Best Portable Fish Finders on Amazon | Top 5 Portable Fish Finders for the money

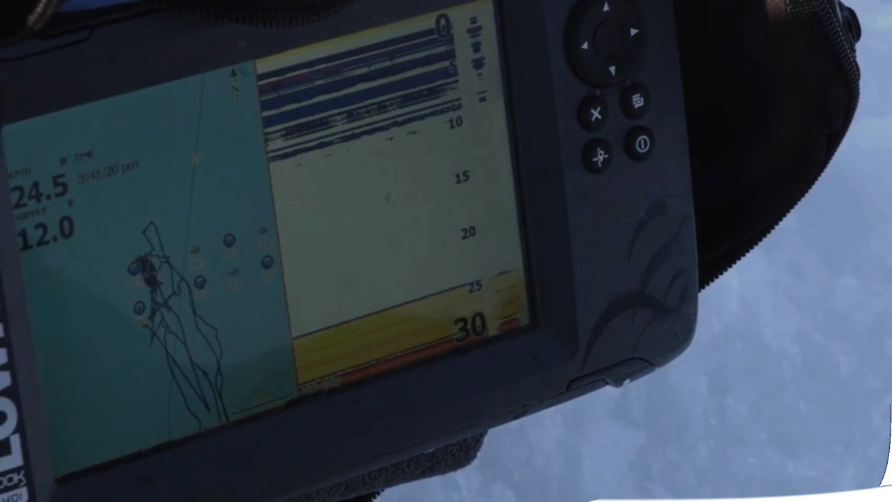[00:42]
Number 1. Lawrence Hook 2 Fish Finder.
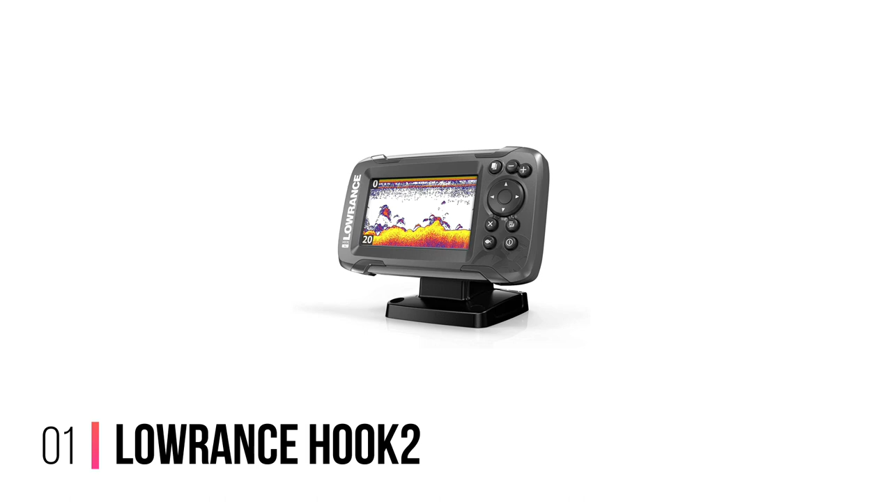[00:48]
Offers built-in GPS but no mapping capability.
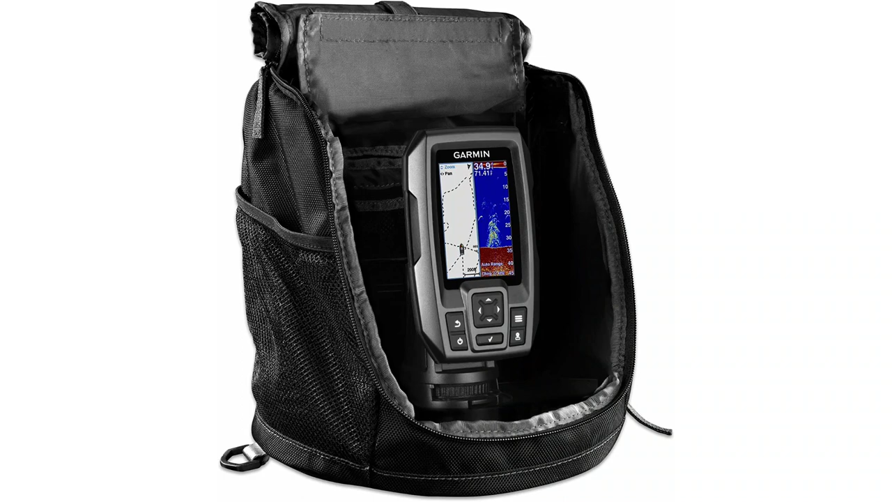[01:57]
The Striker 4 utilizes chirp sonar but does not provide imaging.
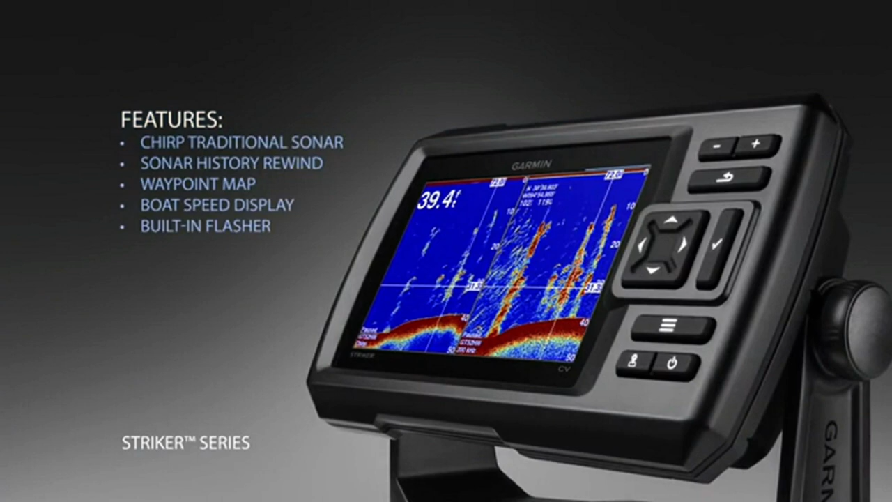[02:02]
It also has internal GPS but no mapping capability.
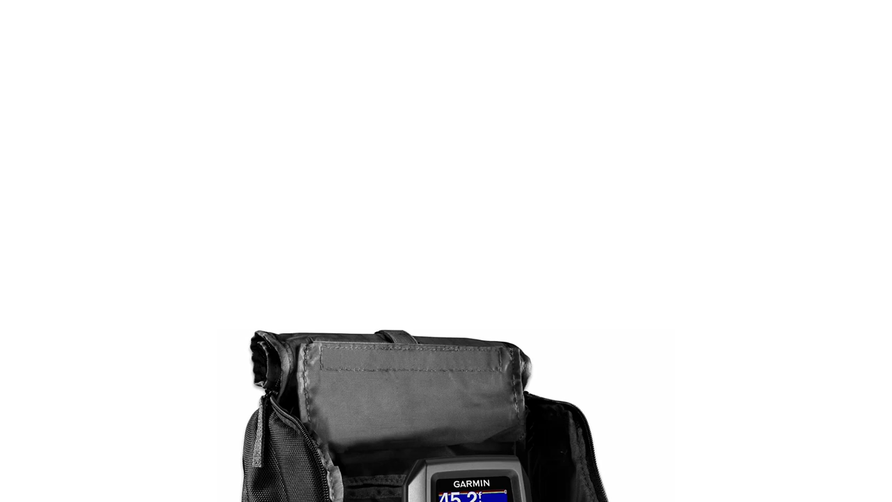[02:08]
This unit can be a serviceable option for ice fishing as it includes a flasher mode and a floating transducer.
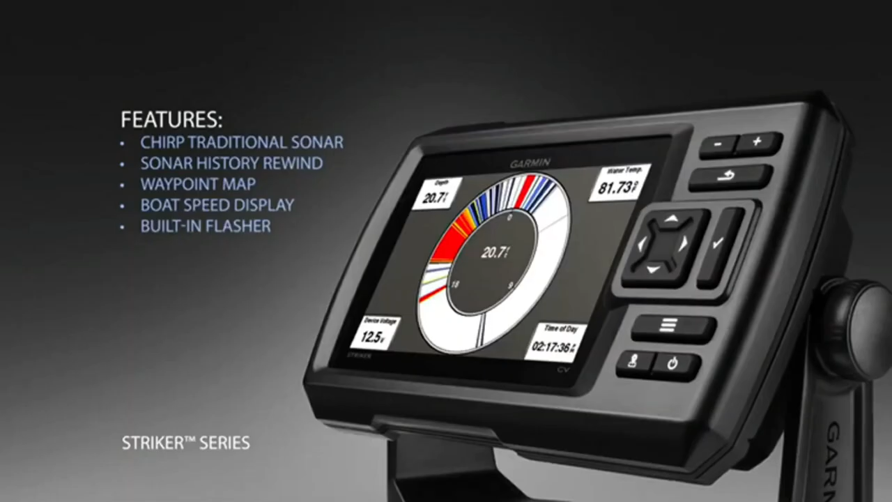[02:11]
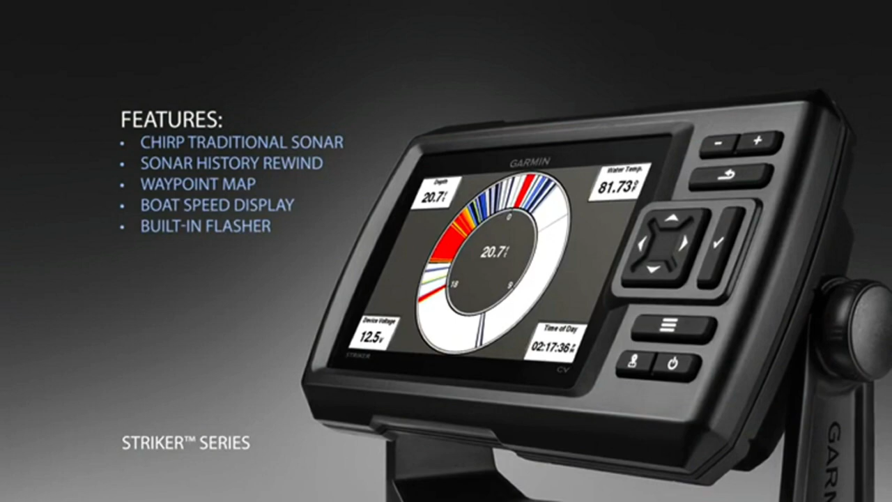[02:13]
The keypad buttons are big enough to operate while using gloves when ice fishing. Offers a keyed interface with dedicated buttons.
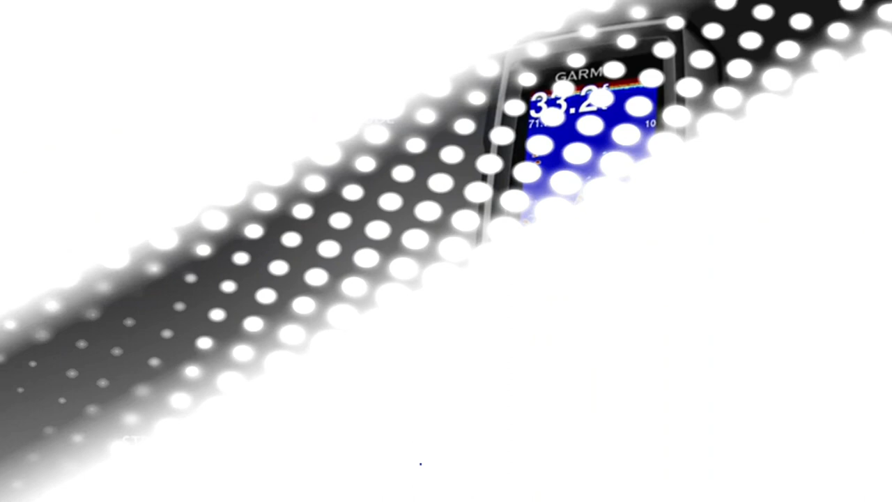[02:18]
The device is easy to use and easy to install.
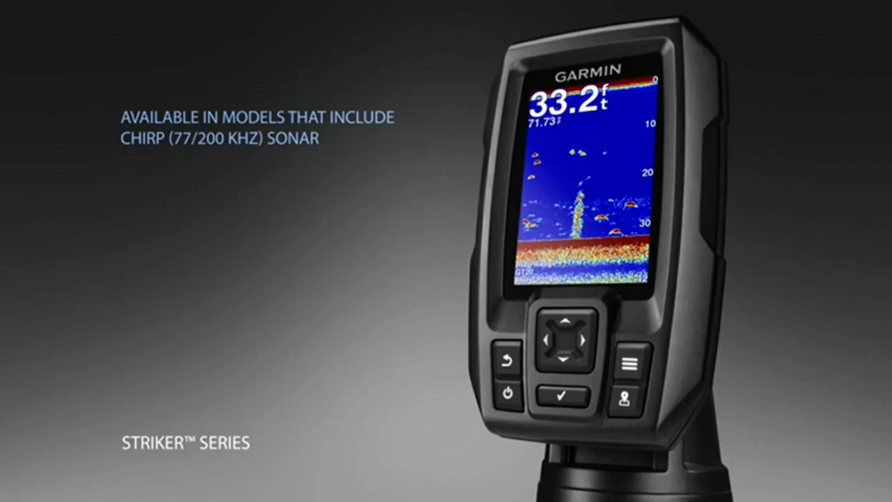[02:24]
On screen: depth 33.2 ft
Available in 3.5, 5 and 7 inch display sizes. The waypoint map to easily view, mark and navigate to locations such as brush piles, stumps and docks.
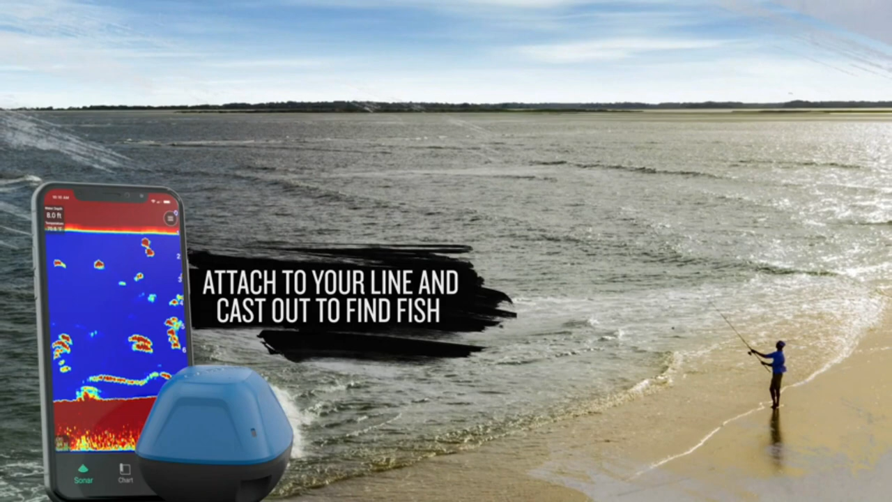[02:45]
On screen: depth 8.0 ft
They utilize dual beam sonar and their expertise in making apps to come up with one of the best fish finders that you can cast or tow behind your kayak.
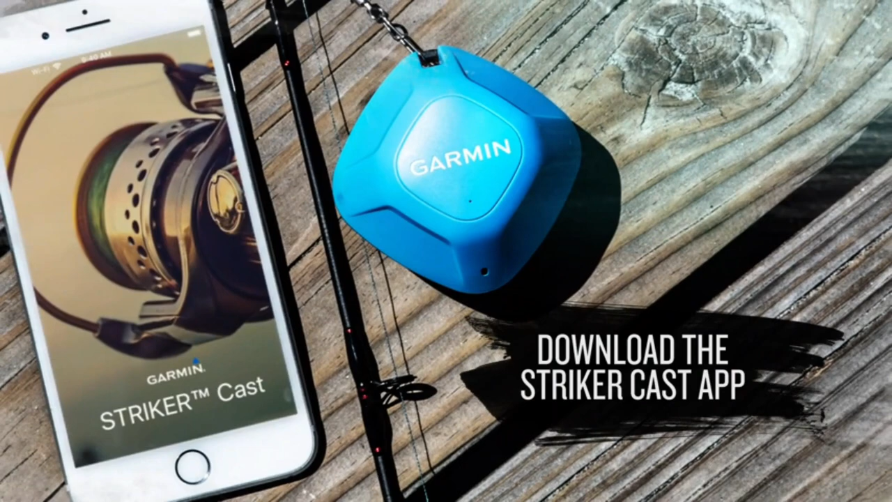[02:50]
As with any Garmin unit, this one is no exception in being convenient, easy to use, and dependable.
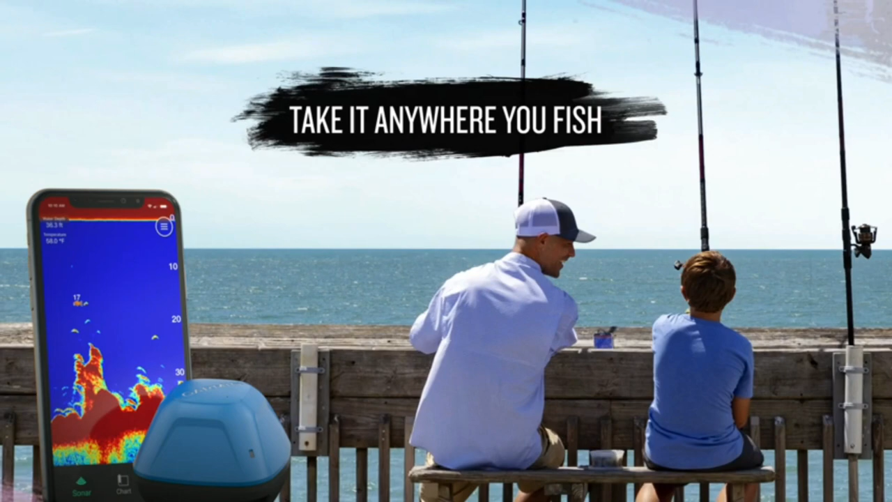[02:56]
All you need is a USB to charge this up for your next fishing trip.
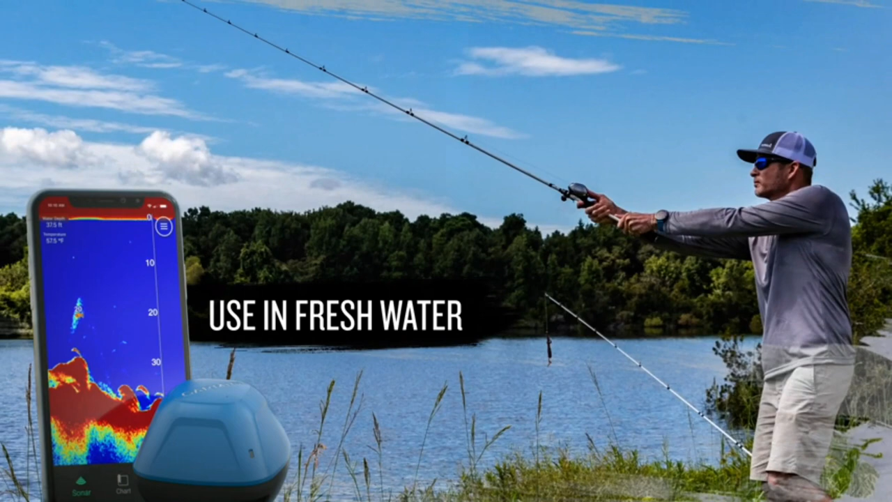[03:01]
Quick, easy out of the box setup, download the app,
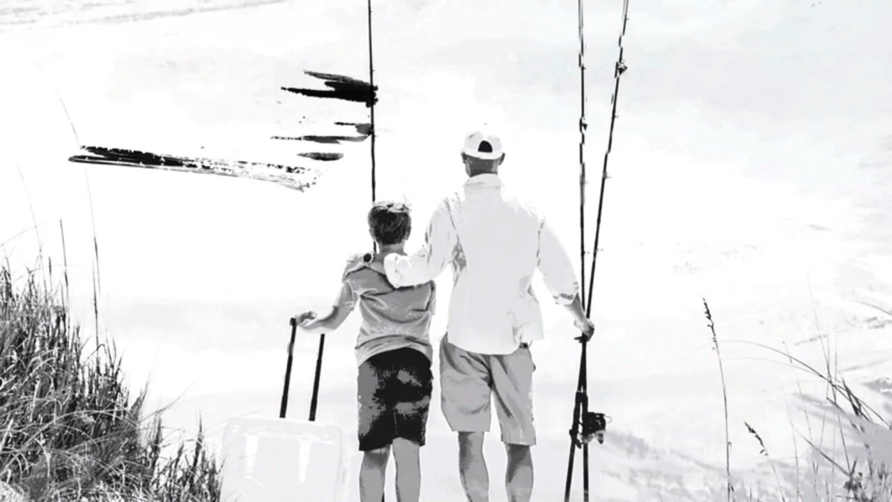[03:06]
pair your mobile device with the Striker Cast sonar, and start fishing in minutes.
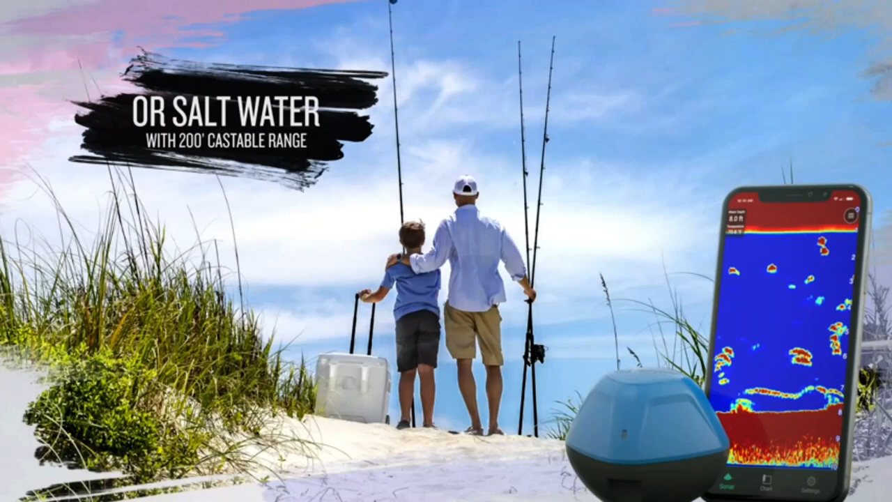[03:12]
Built-in GPS lets you create your own custom fishing maps with one contours by using Quickdraw Contours software.